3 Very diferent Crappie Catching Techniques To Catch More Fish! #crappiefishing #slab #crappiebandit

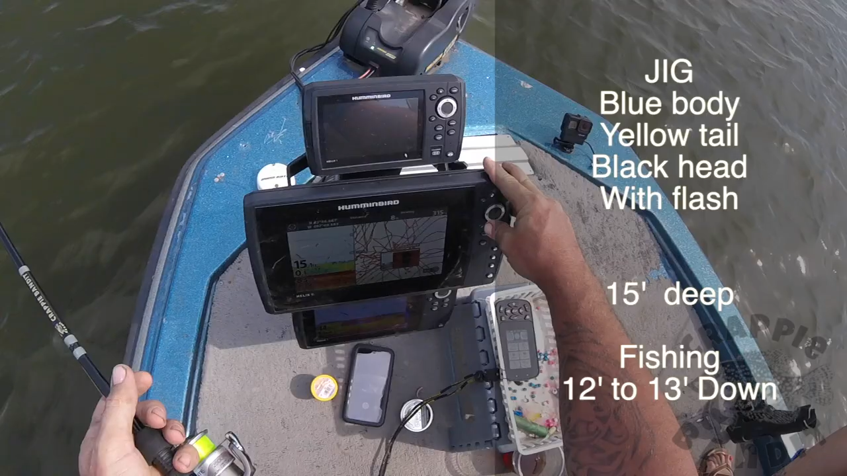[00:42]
The water is 15 foot deep and I'm vertical jigging 12 to 13 feet just above the brush pile.